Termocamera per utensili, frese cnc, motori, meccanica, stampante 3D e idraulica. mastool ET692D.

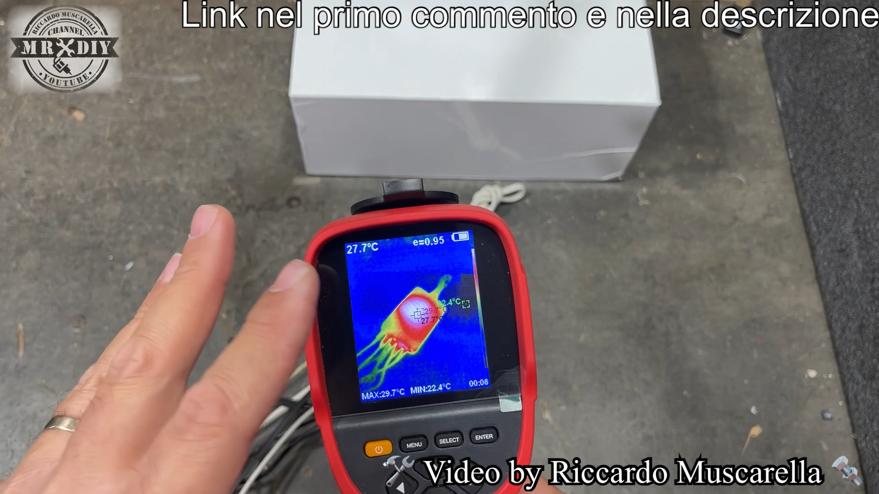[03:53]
On screen: spot 27.7°C, max 29.7°C, min 22.4°C
e come vediamo abbiamo direttamente già le temperature sia la più alta che la più bassa allora vi faccio vedere quello che compare sul display e poi vi vado spiegando tutte le varie caratteristiche in basso sulla sinistra
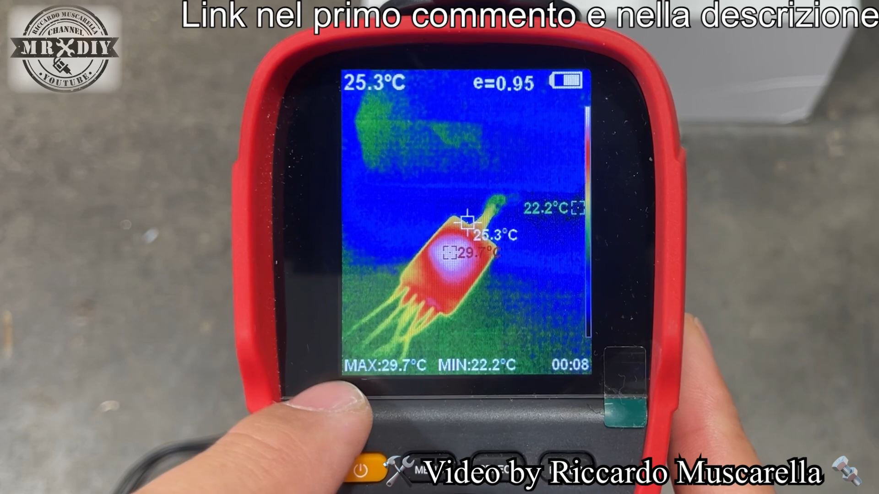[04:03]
On screen: spot 25.3°C, max 29.7°C, min 22.2°C
abbiamo la temperatura massima che sta rilevando e la temperatura minima quindi 29 8 22 e 2 sono le due temperature più alte e più basse e qua in alto abbiamo la temperatura
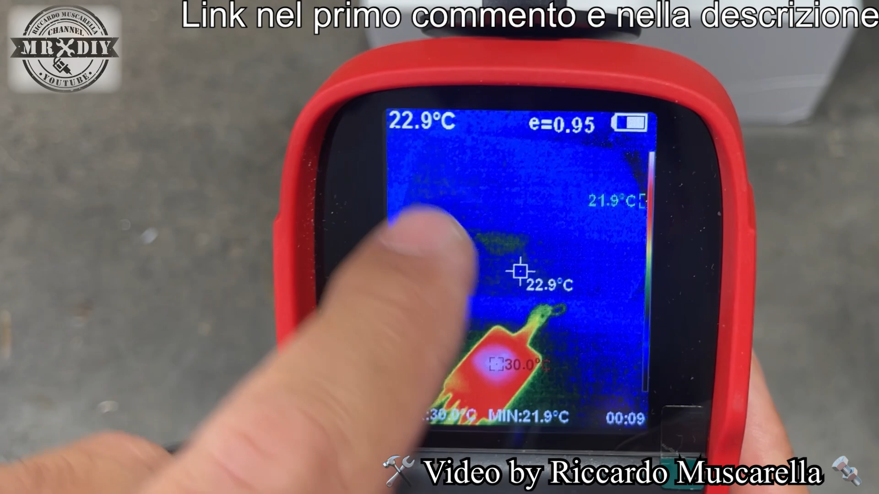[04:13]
On screen: spot 22.9°C, min 21.9°C
che indica lo spot che è sempre centrale è un'altra caratteristica interessante che il
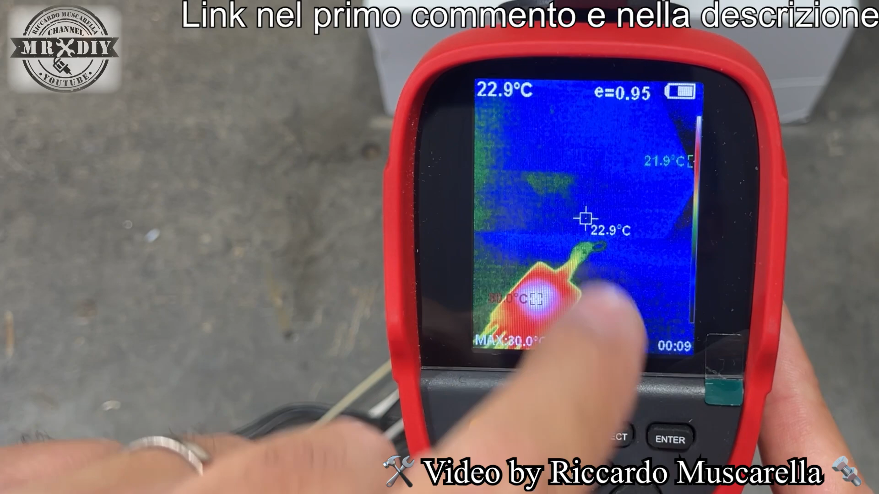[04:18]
On screen: spot 22.9°C
numero dello spot cambia colore in base al contrasto quindi in questo caso abbiamo uno sfondo scuro
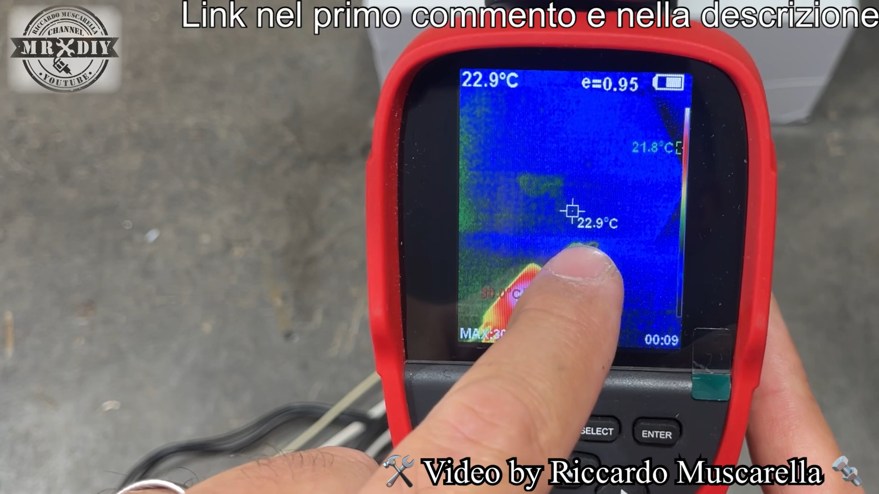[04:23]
On screen: spot 22.9°C
e il numero è bianco mentre se io mi sposto da questa parte cambia e diventa
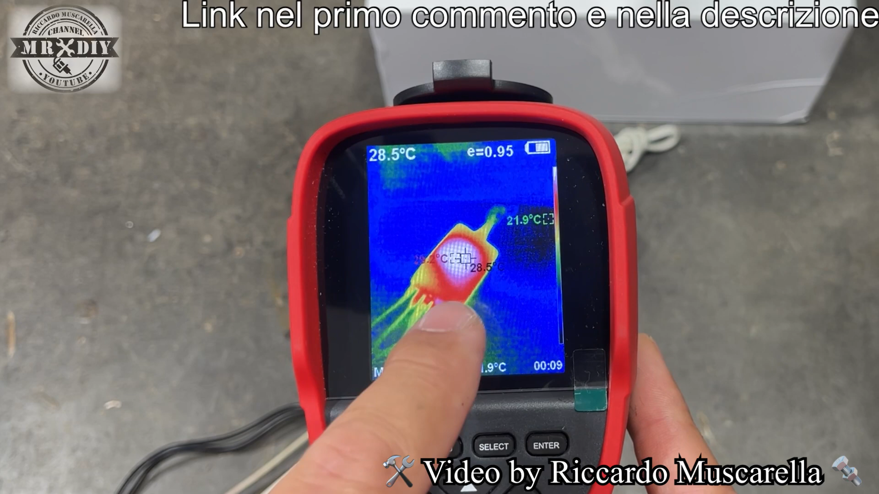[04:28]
On screen: spot 28.5°C
di colore nero ecco sul bianco col bianco non lo leggeremo in questo caso abbiamo il colore
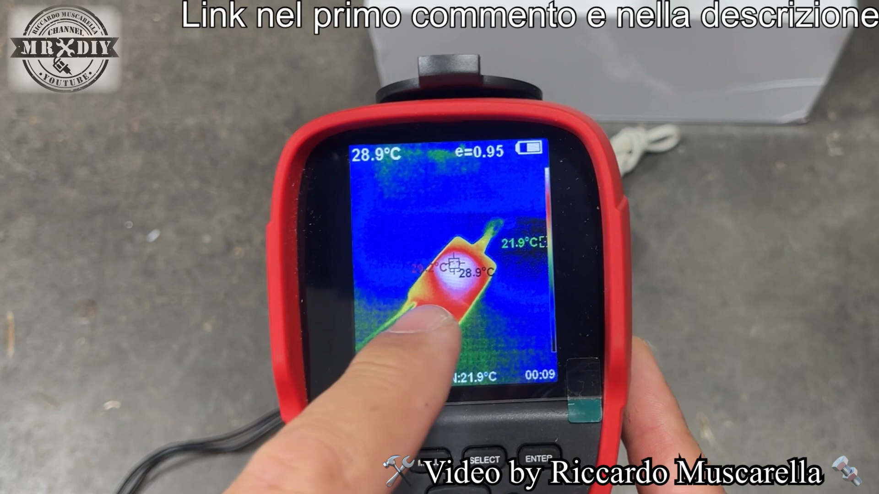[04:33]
On screen: spot 28.9°C
nero che ci permette di leggerlo ancora meglio quindi è anche studiata bene adesso diamo un'occhiata
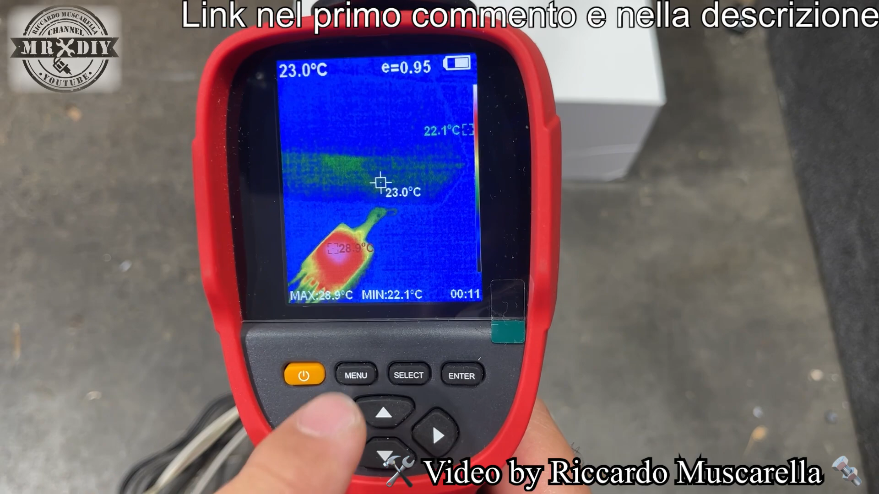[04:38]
On screen: spot 23.0°C, min 22.1°C
anche al menu quindi clicchiamo sul tastino specifico e si aprirà questo menu a tendine abbiamo
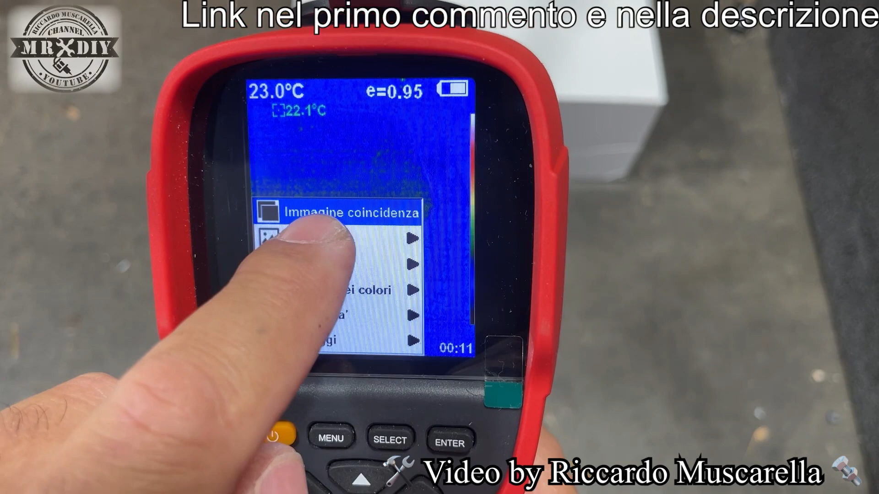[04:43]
la possibilità di regolare l'immagine di coincidenza cosa è allora in questo caso noi stiamo vedendo solamente questa gamma cromatica però in realtà avendo due obiettivi che sono posizionati in
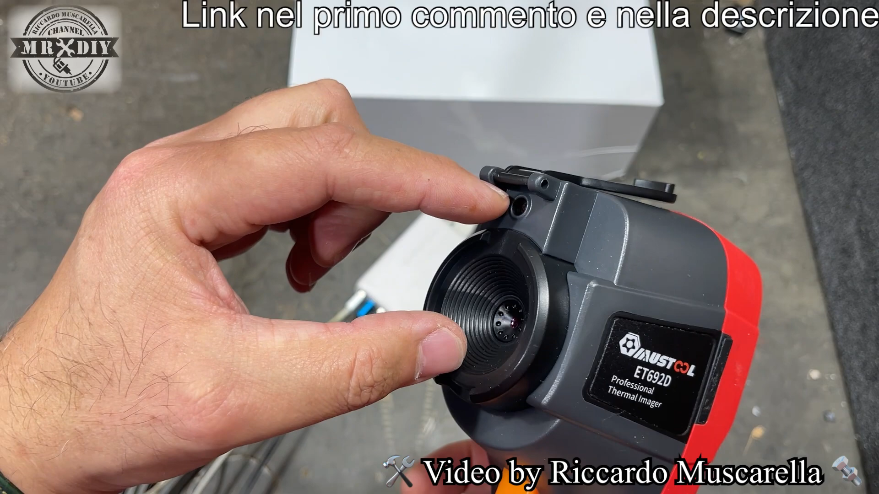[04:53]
modo differente questo inquadrerà in questo modo questo inquadrerà in quest'altro modo quindi se io metto un dito al centro
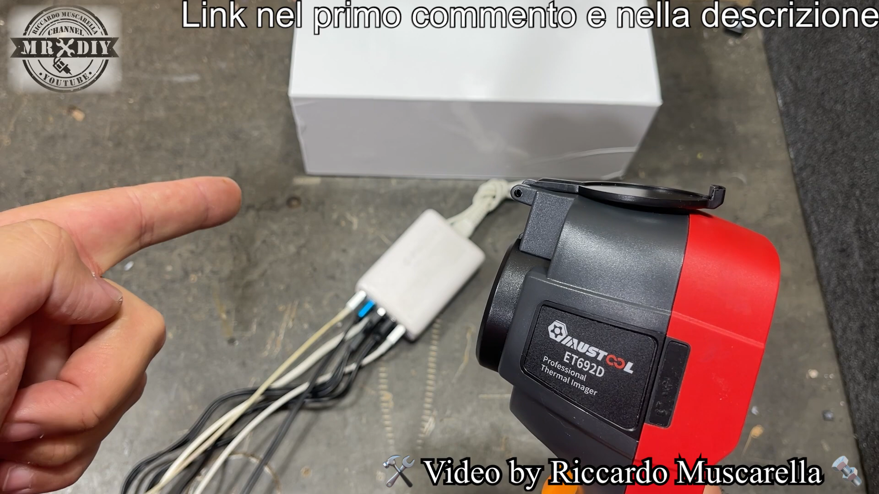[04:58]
non verrà allineato allo stesso modo se stiamo inquadrando da lontano si noterà molto di meno ma se stiamo inquadrando e vicino dobbiamo andare a correggere quindi premendo questo tastino sulla destra rilasciandolo avremo questa trasparenza quindi vedremo solo ed esclusivamente l'immagine reale in quest'altro modo
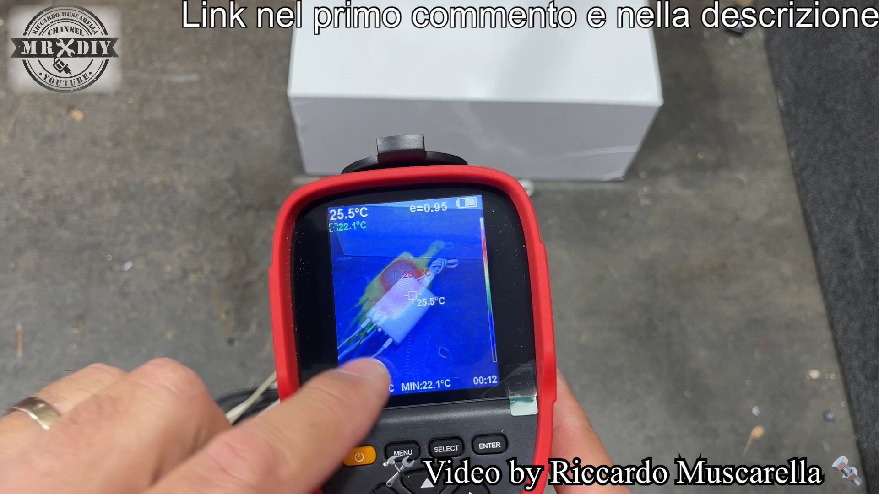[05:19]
On screen: min 22.1°C
invece vedremo sovrapposti facendo la prova da lontano queste perfettamente allineato ma in questo modo se essendo vicino abbiamo bisogno di correggere quindi ritorniamo sul meno andiamo su immagine
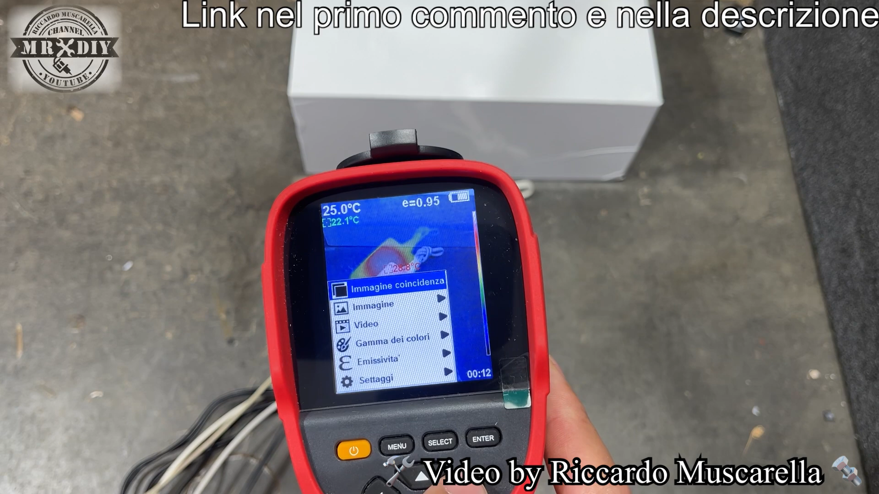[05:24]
di coincidenza cliccando su ok e a questo punto dobbiamo spostarla
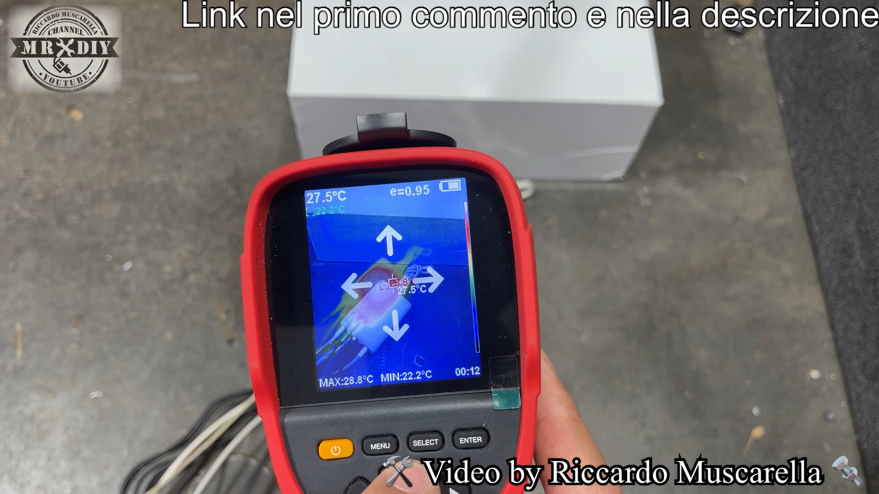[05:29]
On screen: spot 27.5°C, max 28.8°C, min 22.2°C
dobbiamo abbassare e spostare leggermente verso sinistra
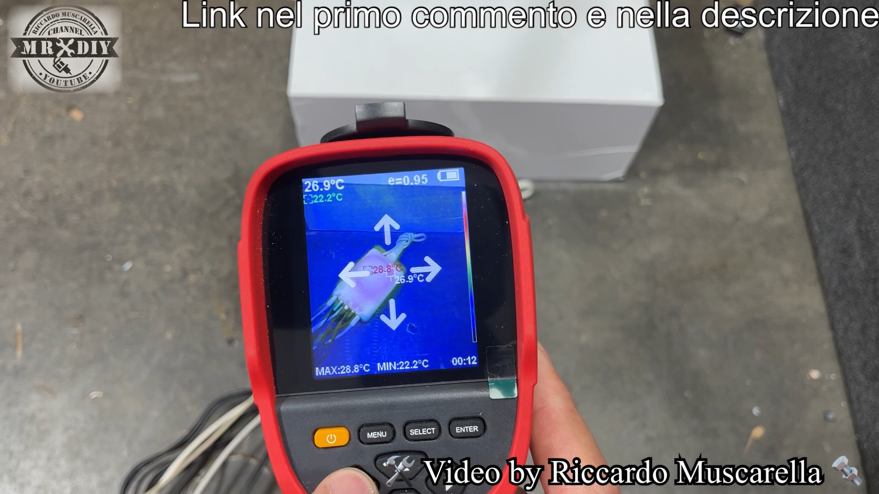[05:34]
On screen: max 28.8°C, min 22.2°C
ok in questo caso combacia perfettamente ad ogni pressione poi potremo aumentare oppure diminuire la trasparenza è la stessa cosa col tastino verso sinistra
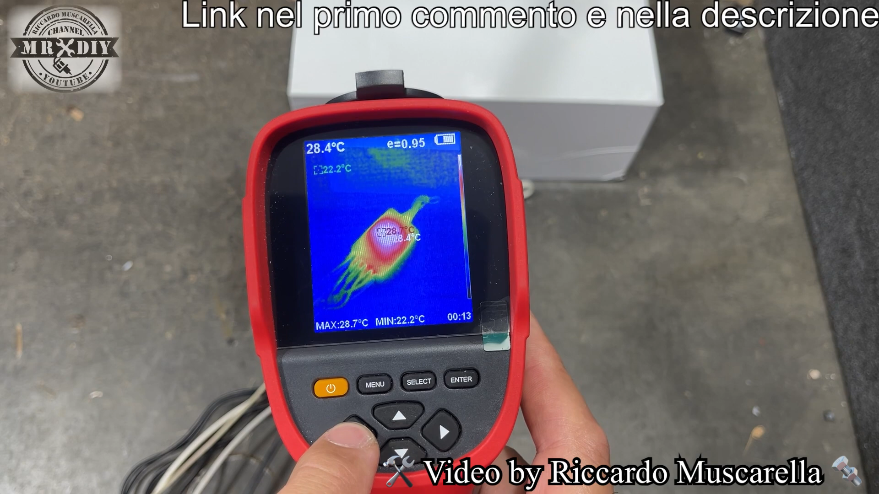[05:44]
On screen: spot 28.4°C, max 28.7°C, min 22.2°C
così schieriremo e così scuriremo ma guardiamolo tutto il tempo adesso in questo modo quindi eliminiamo la trasparenza guardiamolo direttamente con la gamma cromatica è possibile anche cambiare
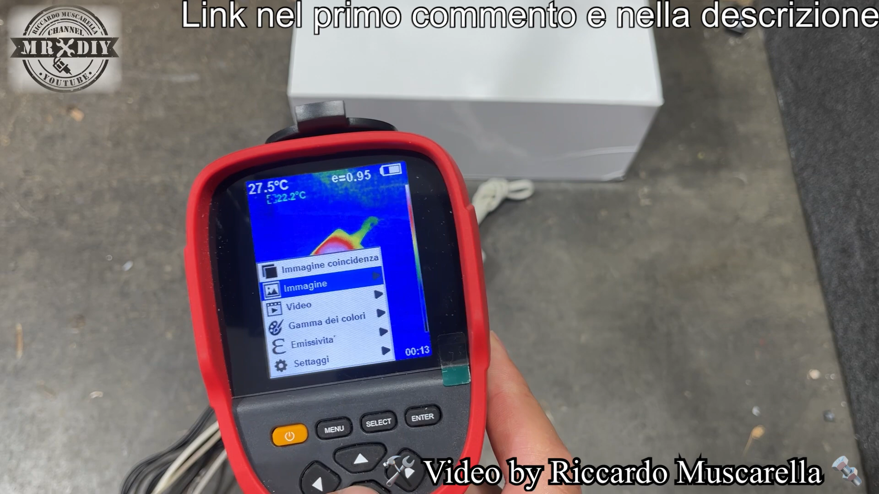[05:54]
quindi andando su gamma dei colori in base a quello che dobbiamo fare per esempio per intercettare animali eccetera o anche in esterno per esempio sui palazzi per vedere dove c'è dispersione termica è meglio utilizzare il bianco e il nero così riusciamo a vedere molto meglio vedete riusciamo a vedere meglio i cavi
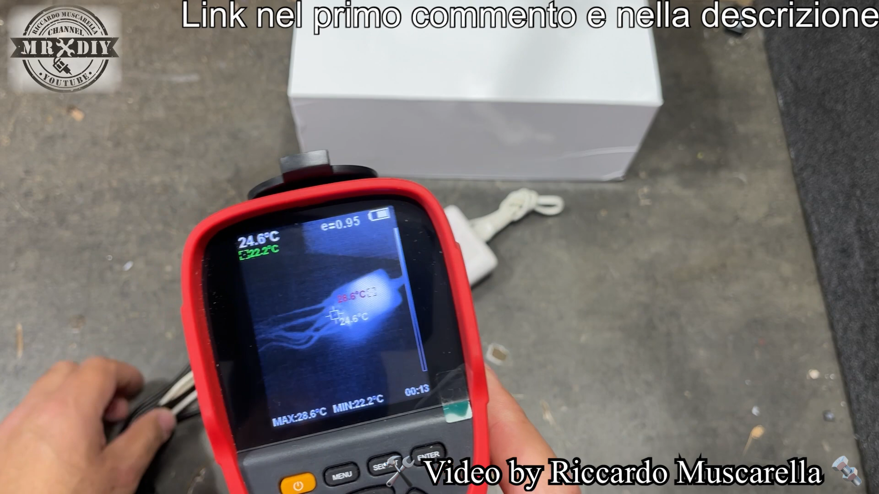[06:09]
On screen: spot 24.6°C, min 22.2°C
elettrici eccetera ma non solo perché in base al materiale bisogna cambiare anche all'emissività o